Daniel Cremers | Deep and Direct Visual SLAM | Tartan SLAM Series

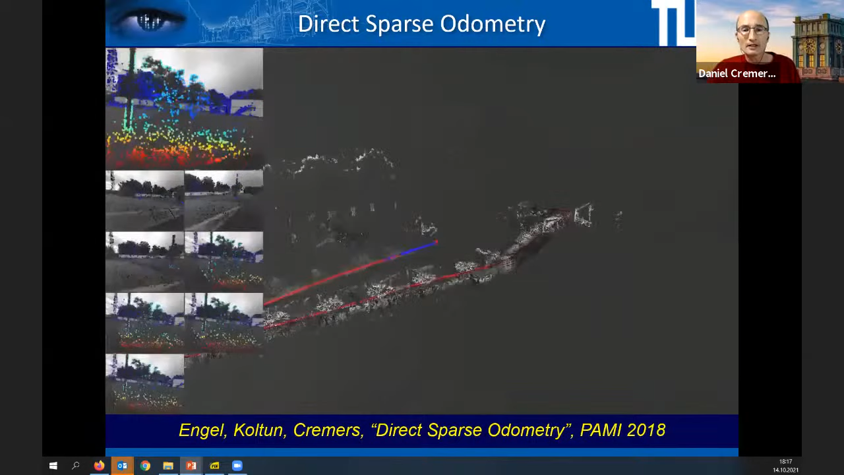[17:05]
There are multiple differences here to LSD-SAM, but the main difference is that we jointly optimize,
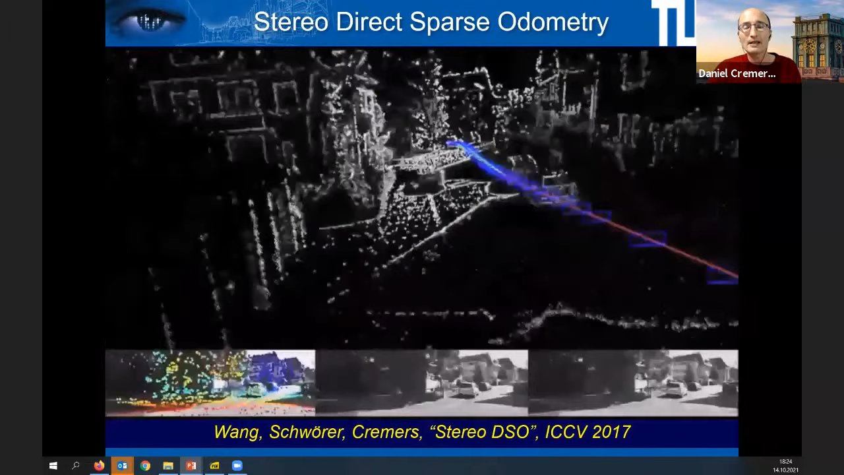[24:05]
Here, for example, is a result of extending direct sparse odometry to stereo, a work that was supported by Artisense as well,
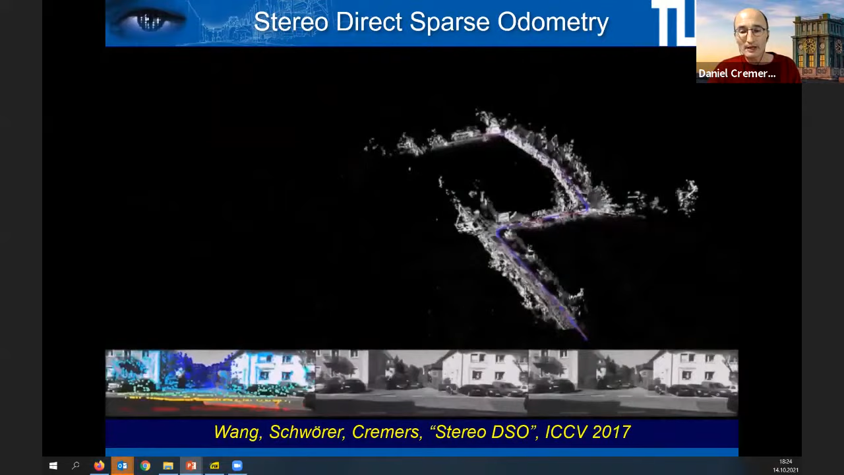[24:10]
where we showed that you gain two things by extending it to two cameras. One, since you have a known baseline, you actually get the scale of the world, which with classical methods from a single camera, you cannot.
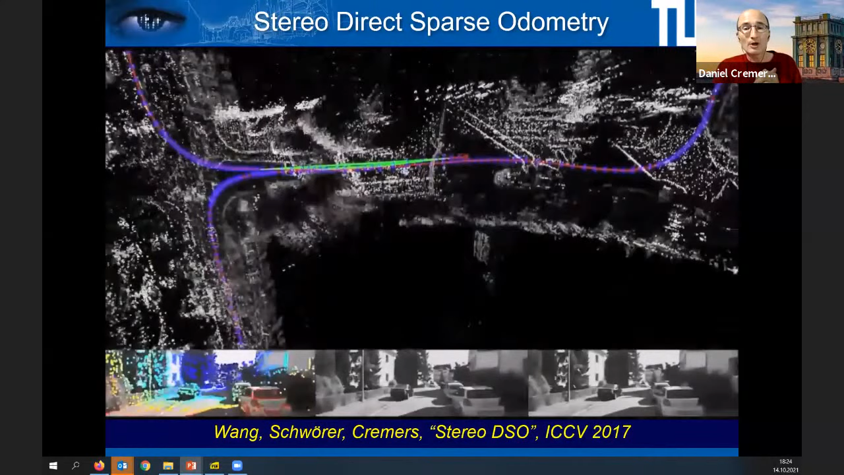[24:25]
But also you significantly reduce the drift, create much more precision and robustness. And this is not surprising.
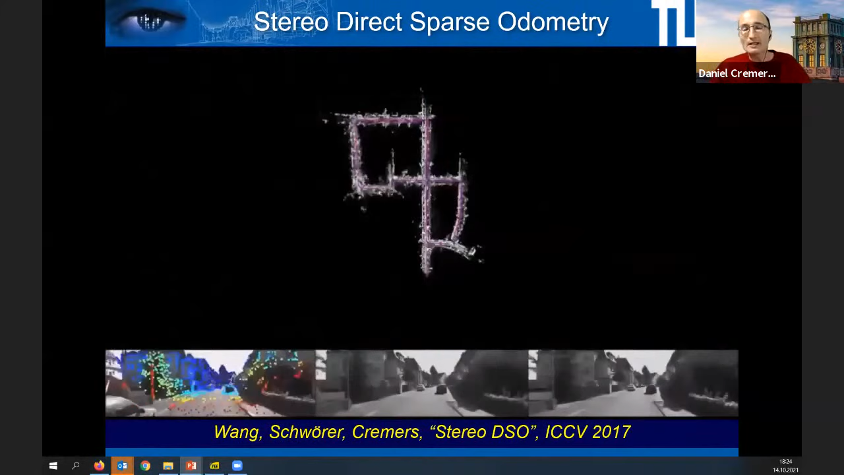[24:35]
The more sensory data you can fuse into these estimations, the more accurate and robust these methods tend to get, right?
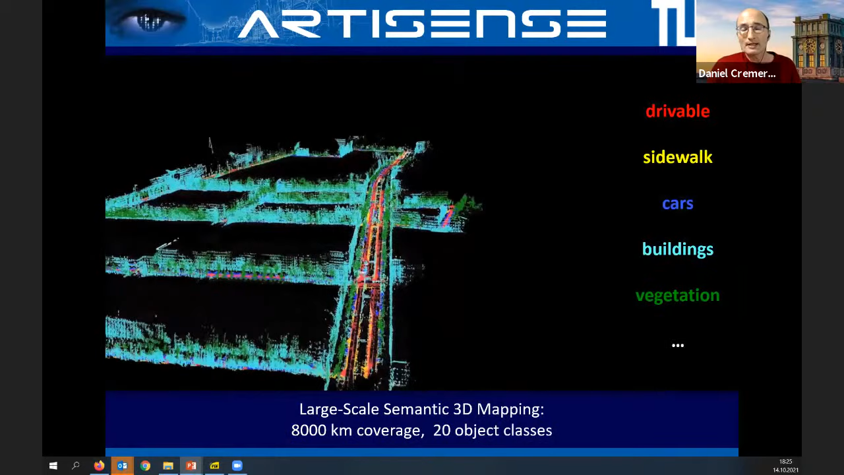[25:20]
it makes much more sense to start labeling the 3D world like you see here. So we can create large-scale semantic maps, where you can distinguish the drivable area, the sidewalks, the buildings, pedestrians, cyclists, vegetation, you name it, right?
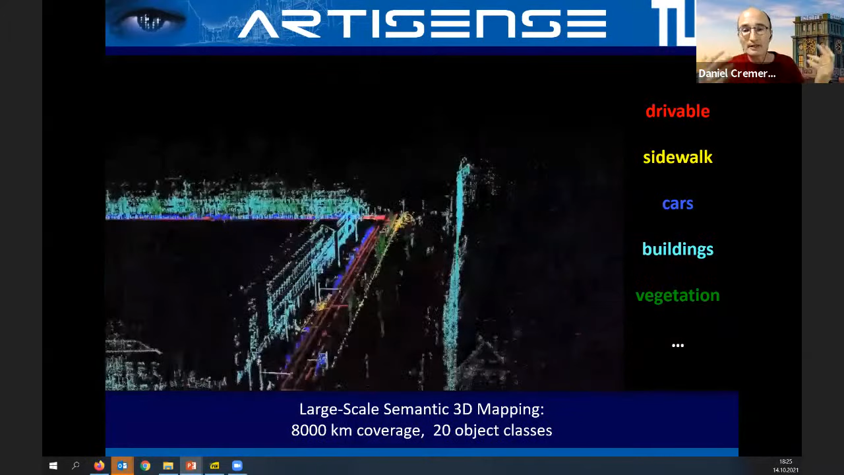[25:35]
Everything that you can detect in images obviously directly translates to the 3D world,
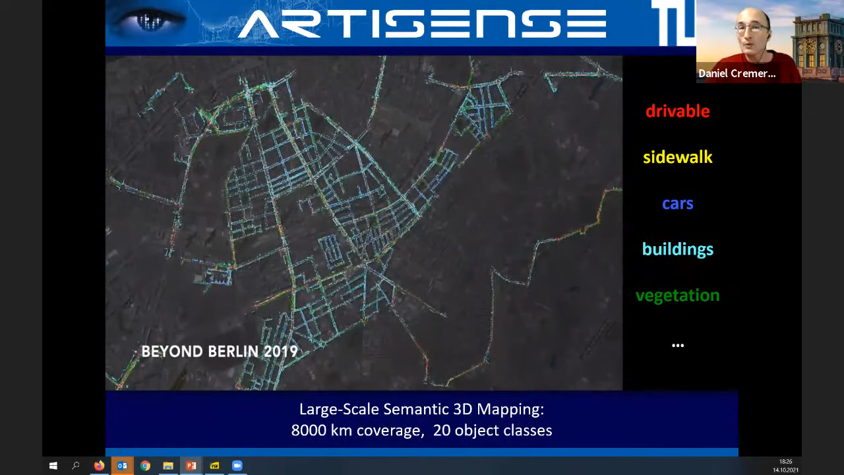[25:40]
once you have the capability to create the 3D world.
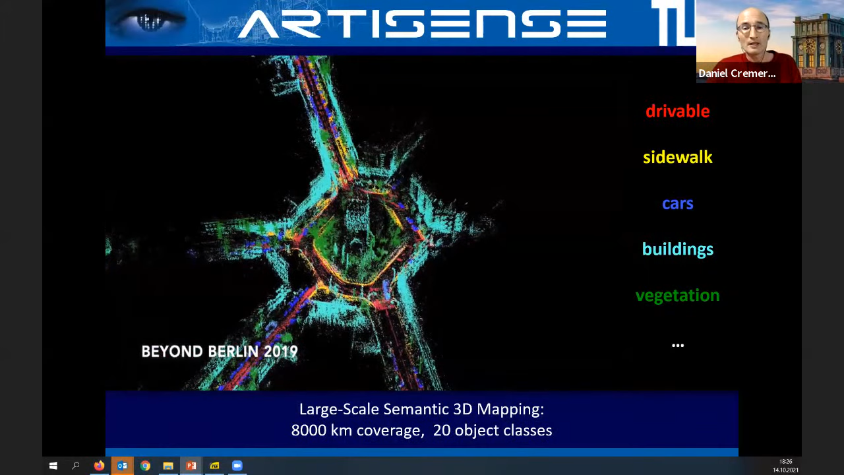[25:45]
The way we achieve this here is Artisense deployed their sensory systems on a whole fleet of cars, and so in a matter of no time, we could map 8,000 kilometers of coverage, pretty much entire towns, cities. And I think this can be useful for many purposes for autonomous driving, to have a capability to create real-time 3D semantic maps of the world at very low cost, because it's essentially just cameras, right?
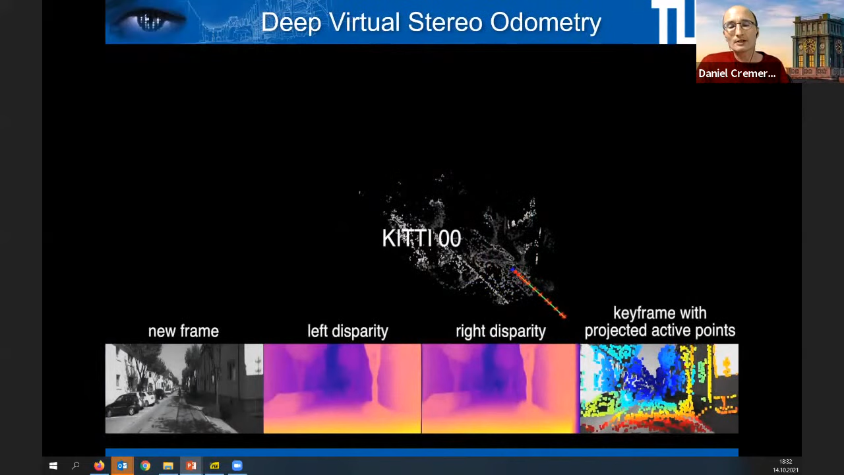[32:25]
And once you do that, you get a monocular SLAM approach that turns out to be quite on par with top stereo methods.
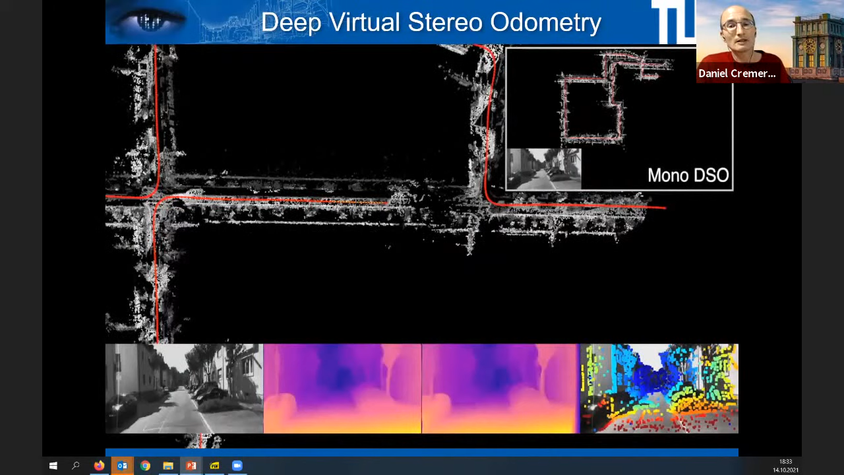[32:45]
So this only needs one camera and it's called virtual stereo because it essentially hallucinates the presence of the second camera.
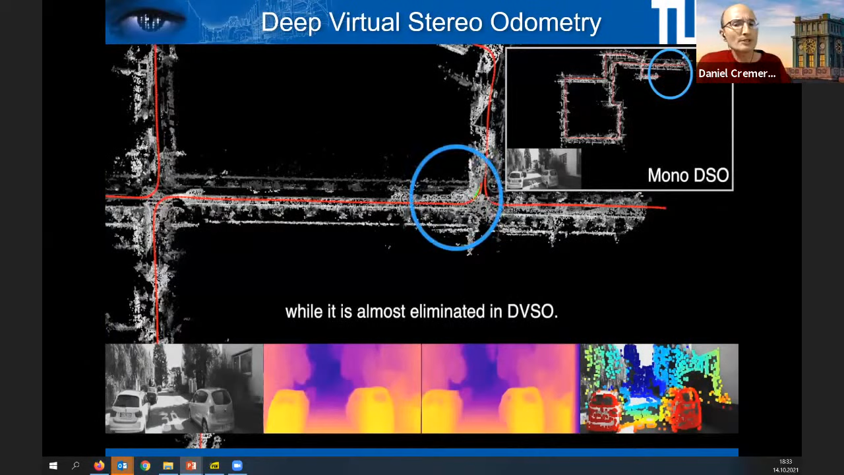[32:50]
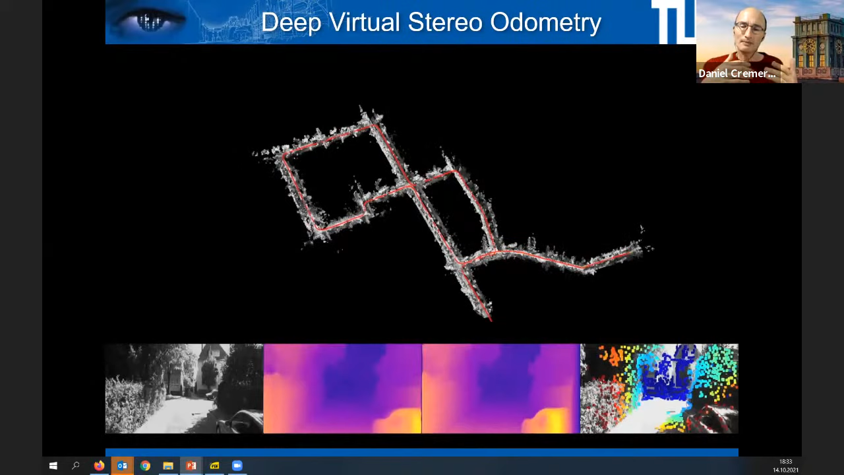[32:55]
And in general, we find that by using deep network predictions, we can compensate for missing sensory information. And in fact, this method is what we call semi-supervised or self-supervised in the sense that you basically take the second camera only in training. You predict depth so that it's consistent with the second camera intensities.
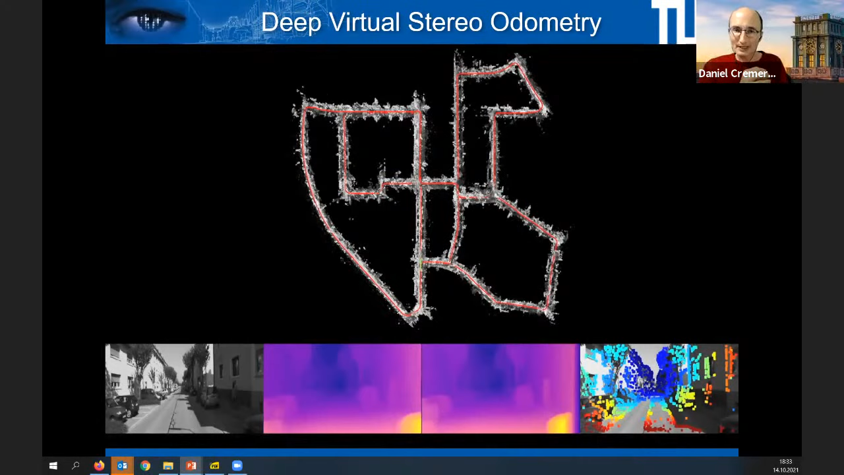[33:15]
And in applications, you only need one camera. And in fact, here is a comparison. As I mentioned, typically with a monocular approach, you would not be able to estimate the scale. So if you see the ground truth on the top, you see on the left a very nice, I find, reconstruction of mono DSO, except that the scale continuously drifts. And so some structures are smaller, some structures are bigger than in the input, in the ground truth.
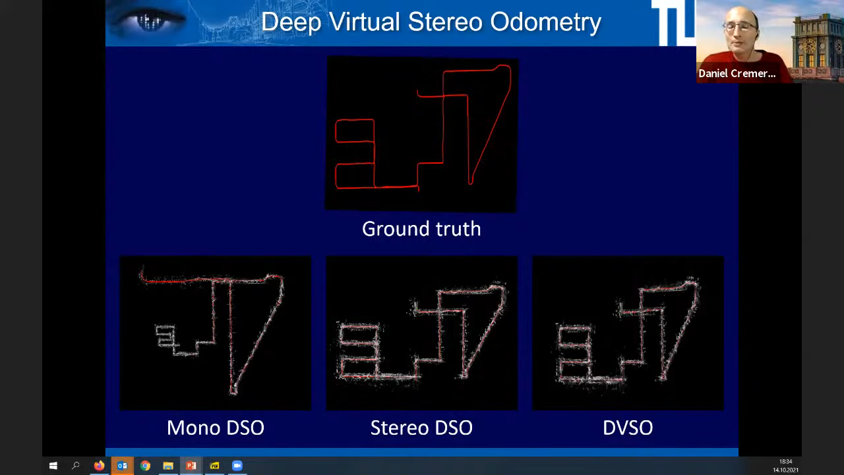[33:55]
Once you have a stereo system with a known baseline, as I mentioned, that eliminates the scale drift. And so you get a consistent reconstruction here in the middle. But what's nice is this DVSO is a monocular approach that gets qualitatively the same result as the stereo method. In fact, here's some quantitative numbers.